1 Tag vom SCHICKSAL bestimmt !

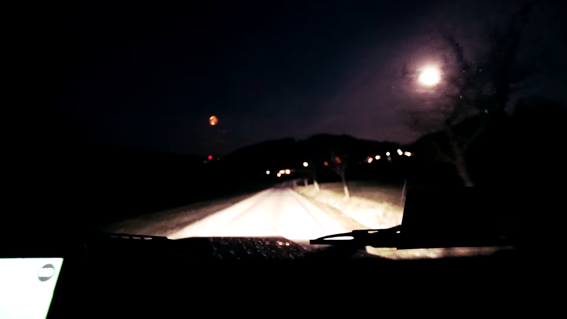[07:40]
Und dieser Mond, oh mein Gott. Schaut mal nach rechts und links. Und der Mond da oben. Oh mein Gott. Hä, wo ist denn das? Yo, das ist ein einziges Haus dahin. Oh mein Gott. Ja, da ist das. Was?